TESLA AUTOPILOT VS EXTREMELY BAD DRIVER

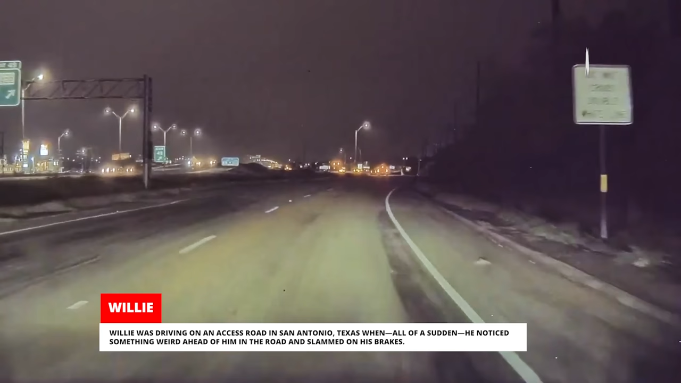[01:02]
he noticed something weird ahead of him in the road and slammed on the brakes.
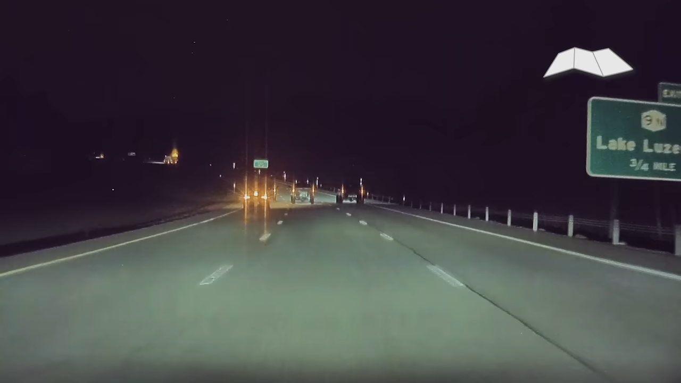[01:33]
Loki was driving his Model 3 on I-87 in upstate New York when he noticed cars slowing down ahead of him.
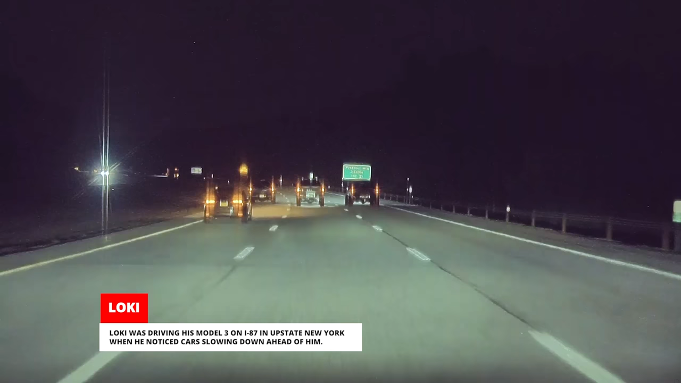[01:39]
At first, it looked like traffic was backing up, but then he noticed that three pickup trucks had lined up next to each other.
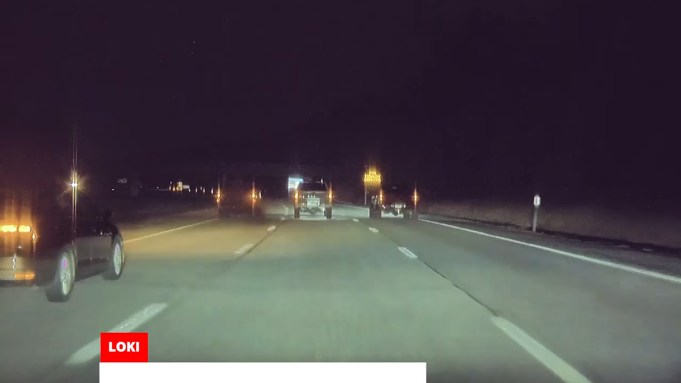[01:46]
The trucks were slowing down and backing up the traffic behind them. Loki had seen the truck to the left huffing and puffing black smoke,
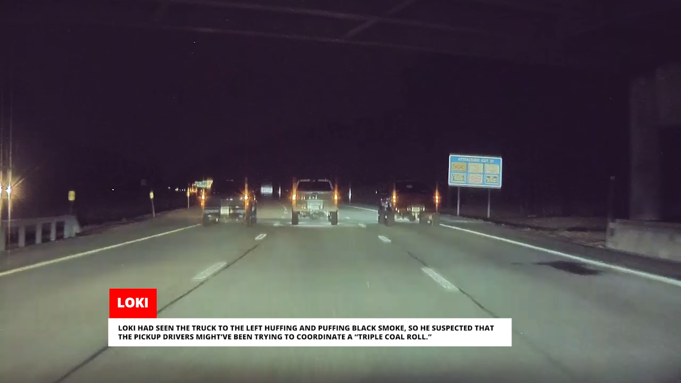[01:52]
so he suspected that the pickup drivers might have been trying to coordinate a triple coal roll.
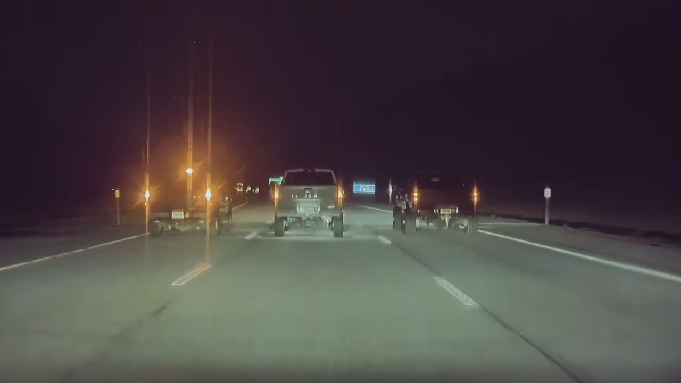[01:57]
Whether coordinated or not, they all took off, farting out a cloud of dinosaur soot in the process.
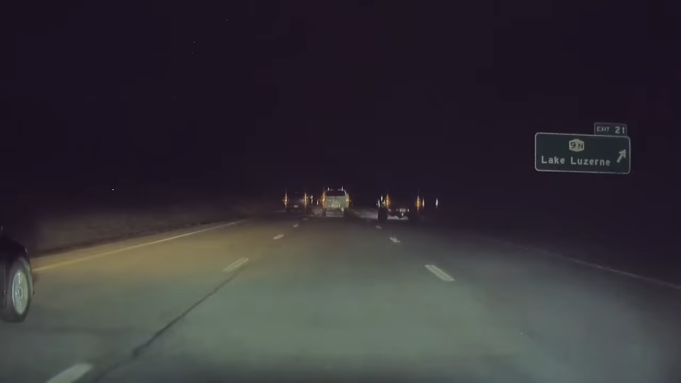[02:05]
To be honest, we're not sure if they were actually trying to huff fumes together or if they were trying to see who had the fastest slow mobile,
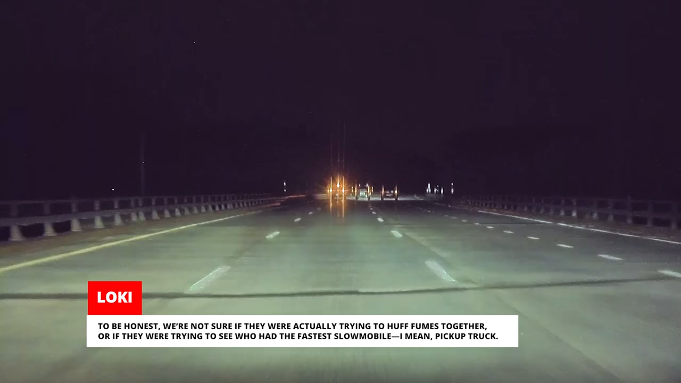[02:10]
I mean pickup truck. Of course, we're not sure if they were racing either. You'd think they'd choose faster race cars.
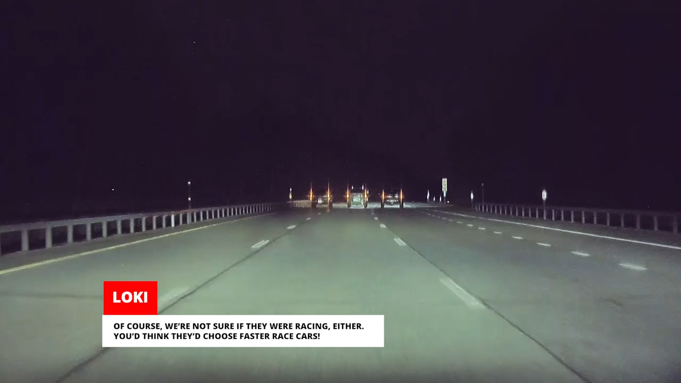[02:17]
Either way, they lined up one more time and floored their gas pedals again. At least, I think they did. It's so hard to tell.
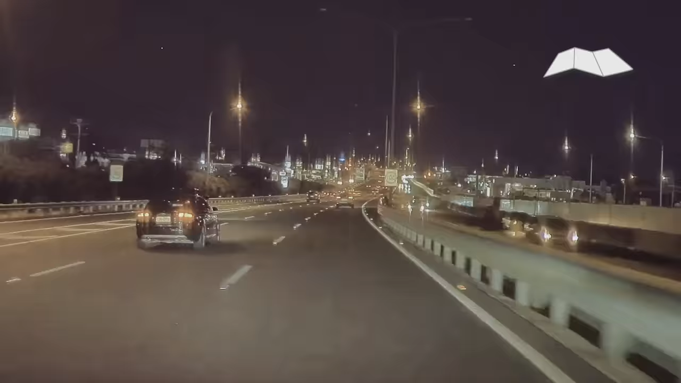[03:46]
Davey was driving his Model 3 in Gold Coast, Queensland when another car swerved into his lane.
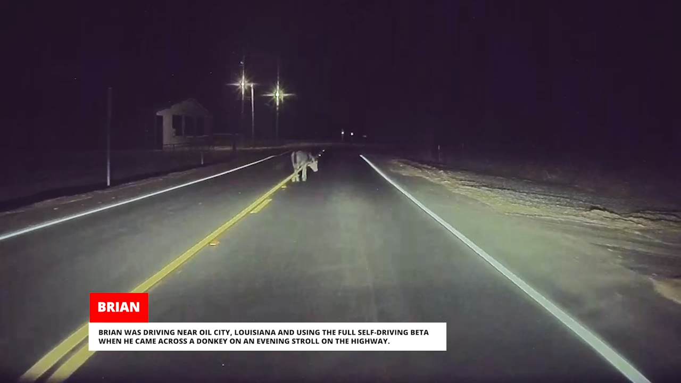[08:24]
The car was slowing down, but he disengaged FSD using the brake pedal just in case.
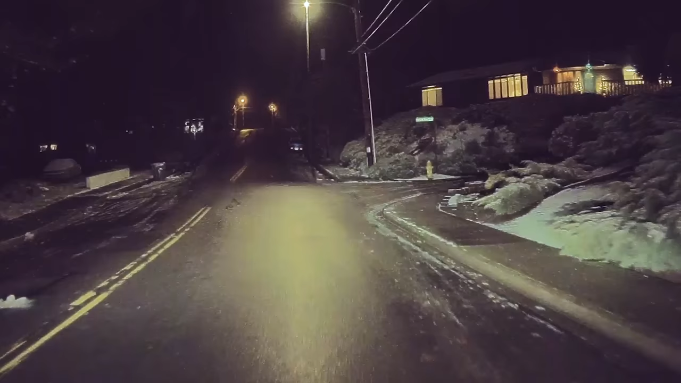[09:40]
When he moved over and slowed down, they swerved into the oncoming lane to go around him.
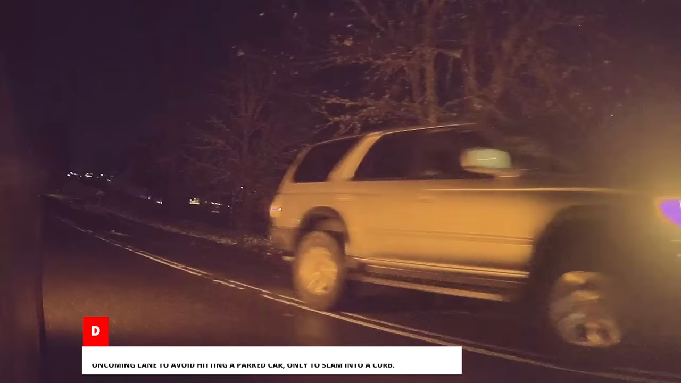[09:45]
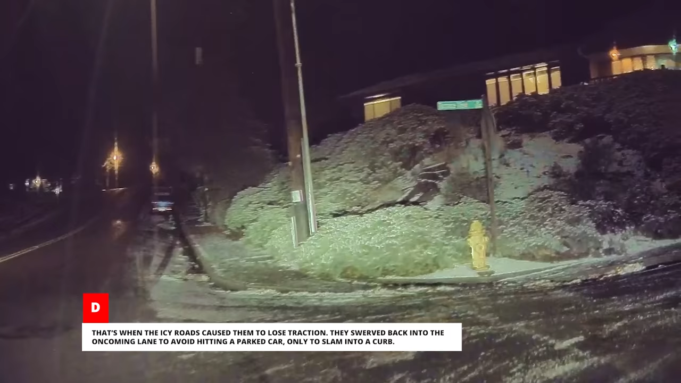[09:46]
That's when the icy roads caused them to lose traction. They swerved back into the oncoming lane to avoid hitting a parked car, only to slam into a curb.
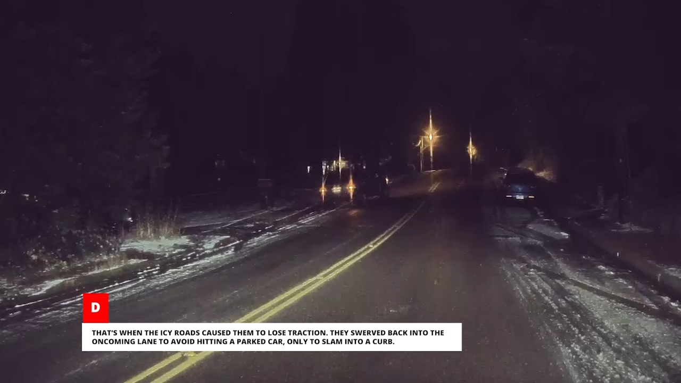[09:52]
D proceeded safely up the hill as the accident didn t seem severe enough to cause any serious injuries.